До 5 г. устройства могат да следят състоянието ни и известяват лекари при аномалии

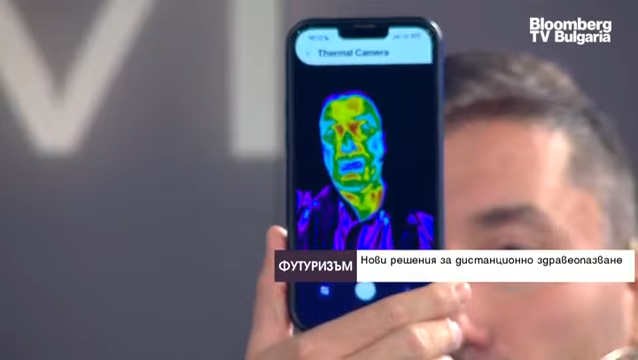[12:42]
Всъщност ние търсим аномалии в това. Да кажем, ако очите ми не са по-топли от носа, има някакъв проблем.